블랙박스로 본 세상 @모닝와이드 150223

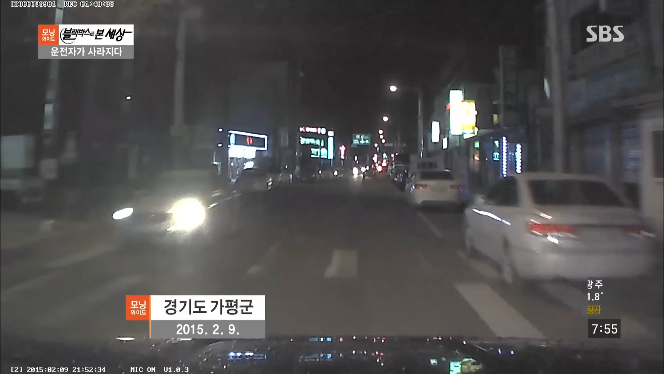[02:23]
자 지금 저 앞에 차 한 대가 오고 있어요 경적을 울려보는데요 멈추진 않습니다
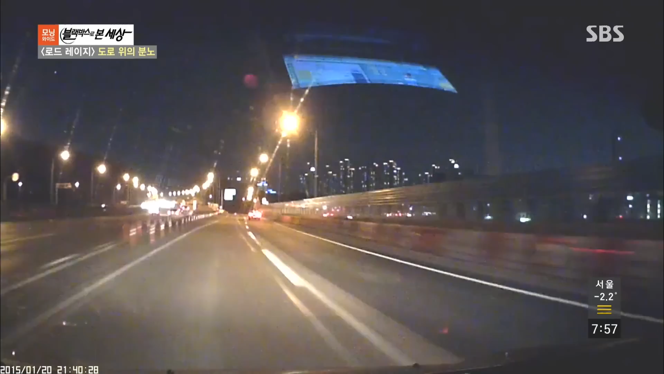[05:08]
지금 오른쪽으로 나타나는 흰색 자녀 봐주세요 어휴 어휴 제보자 앞에서 갑자기 멈춰섭니다
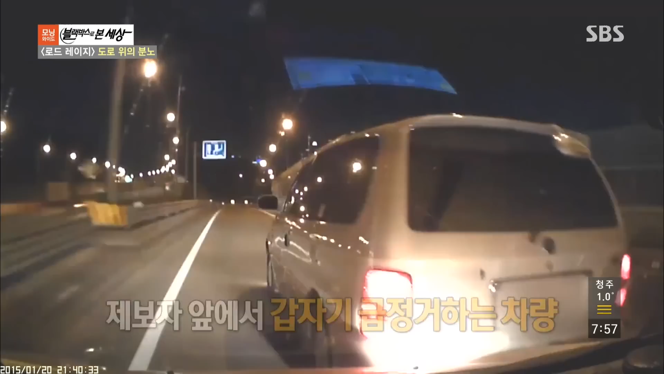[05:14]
제보자가 차로를 변경을 합니다 그러자 또 앞을 가로막네요 어 이렇게 계속 제보자를 위협합니다 위험한데요 하지만 어 주연을 한 것밖에 없거든요 근데 계속 상향등을 키더라고요 이제 마음을 좀 진정시키면서 가고 있었는데 자 그렇게 상황이 끝나는가 싶었는데 어